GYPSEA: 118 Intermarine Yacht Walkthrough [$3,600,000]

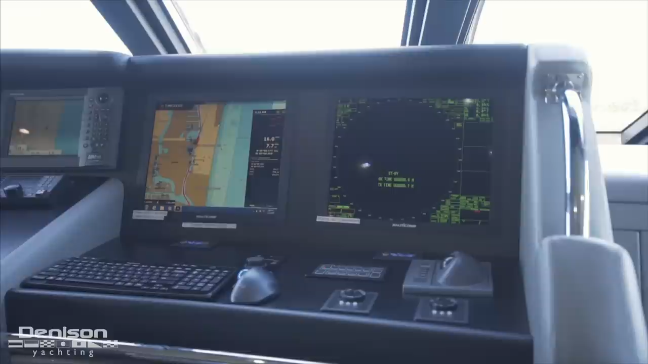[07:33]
and the yacht's camera system. The smaller display is the Maritron's ship's monitoring system, which was added in 2017.